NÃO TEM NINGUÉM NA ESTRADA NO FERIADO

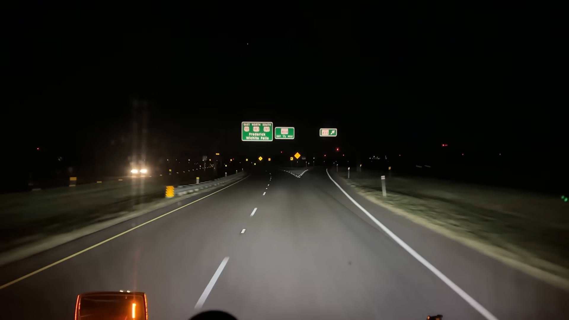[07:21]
ó 287 Estadual aqui Não, no Texas Bora, meus amigos Bora, meus amigos Dallas Estamos passando por Dallas Aqui tem cada viaduto lindo Aqui,
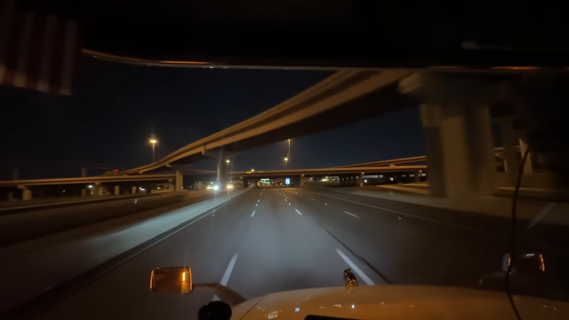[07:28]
galera É um atrás do outro Aqui,
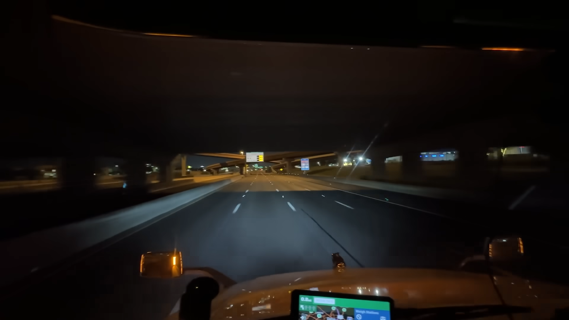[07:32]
um melhor Mais bonito que o outro Quer dizer Olha aí Show de bola, né O Texas é muito bonito Os viadutos dele Tudo onde vai aí No Texas inteiro Qualquer cidade Os viadutos são lindos É, meus amigos Pra quem não conhece Dallas Tá aí Dallas Toda iluminada Bonita
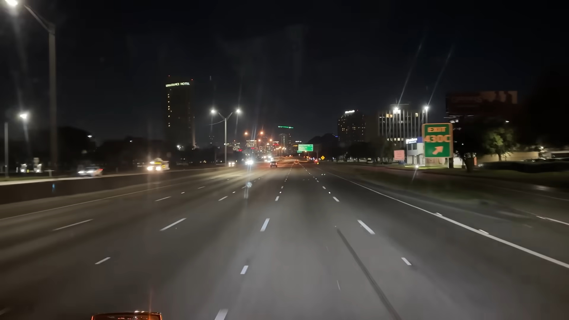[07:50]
Metrópole Top das galáxias Aqui do Texas Show de bola, né Aí é a grande metrópole Olha aí, meus amigos Dallas Show de bola, né O Brasil viu os filmes Gravados em Dallas E agora eu tô passando Aqui dentro de Dallas Vai vendo Vai vendo, meus amigos Tudo que você foca Com pensamento positivo Sem prejudicar ninguém